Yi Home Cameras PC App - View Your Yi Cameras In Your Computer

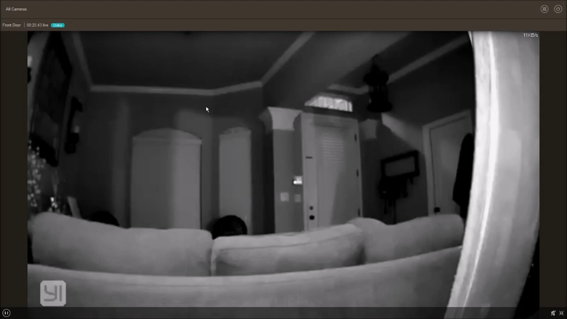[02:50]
this is a good option if you want a constant live feed in a monitor just double click the camera to view it in full screen and click again to get back to the grid view only thing that I noticed that the feed is not on HD as compared to viewing each camera
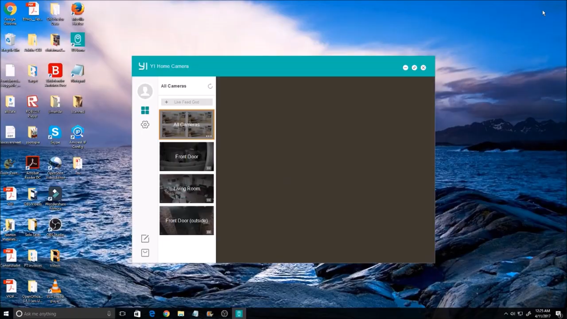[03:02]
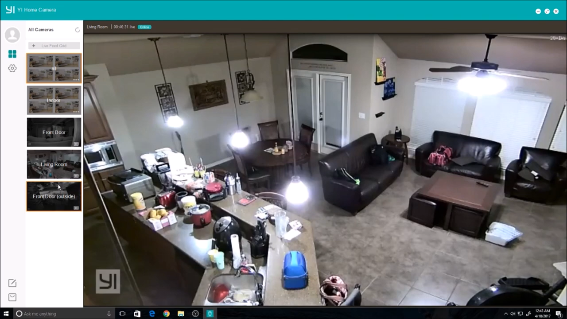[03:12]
like this one the feed from the group as compared to if you pick the main camera then this one isn't on HD you can also only
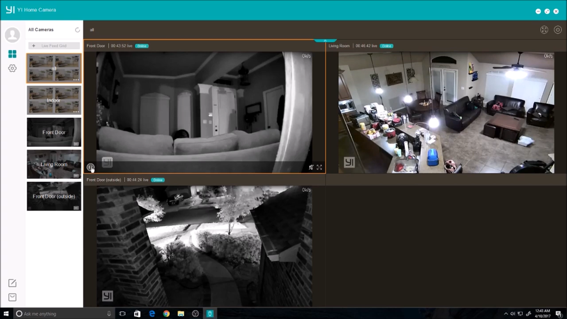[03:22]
see the live view and not the recordings in the group view this one in a group feed and compared to this one on the main camera itself now on the main camera feed you can listen but I don't see any mic option so